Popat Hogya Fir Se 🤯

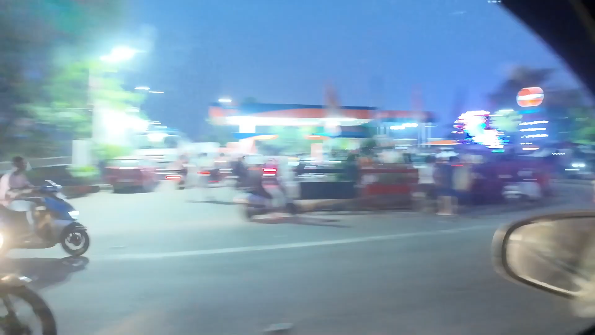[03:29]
हाँ ये देखो गाइस हमारे यहाँ ना अभी तक झूला लग रहा है। वो देखो सामने बड़ा वाला झूला चल रहा है।